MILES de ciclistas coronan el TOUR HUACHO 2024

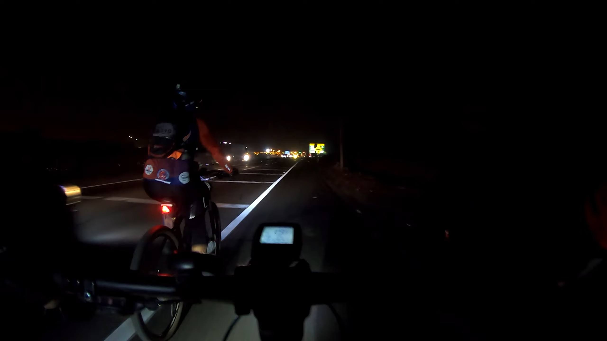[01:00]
El viaje de Ancón ya es un clásico punto de rebusamiento para comenzar la trepada a la variante de Pazamayo.
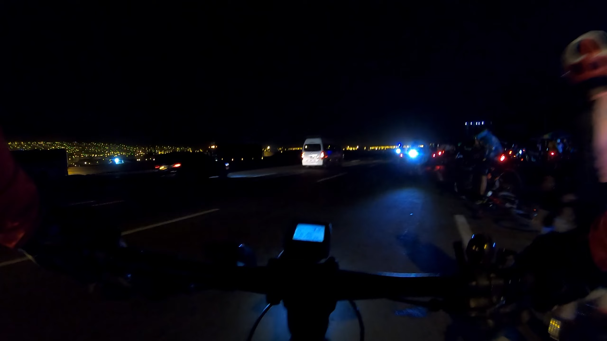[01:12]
Listo, acá está la gente, la concentración.
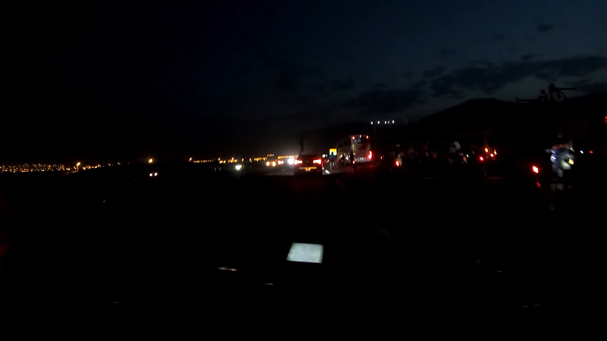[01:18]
Comenzamos la subida en la variante. Son las 5 y 45.